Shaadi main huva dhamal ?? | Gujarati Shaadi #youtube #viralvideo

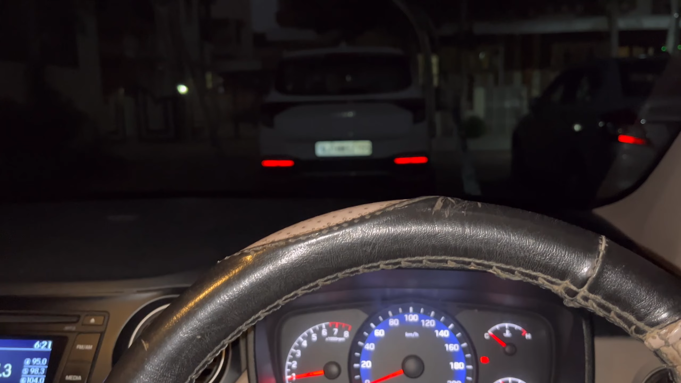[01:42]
ये हेडलाइट आफ्टर येलो लाइट से जो नॉर्मल होता है उसका मैं थ्रो दिखा रहा हूँ।
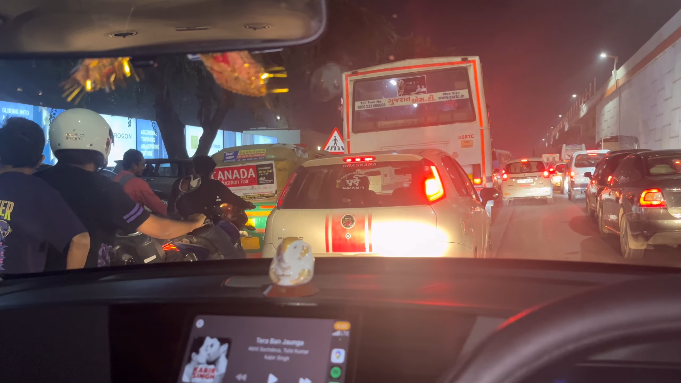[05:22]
क्योंकि क्या है कि अभी शादी का सीजन चल रहा है। सो ये ऐसे ट्रैफिक जाम में आप फंस सकते हो। एंड अभी क्या है कि नवंबर दिसंबर शादी का महीना रहता है,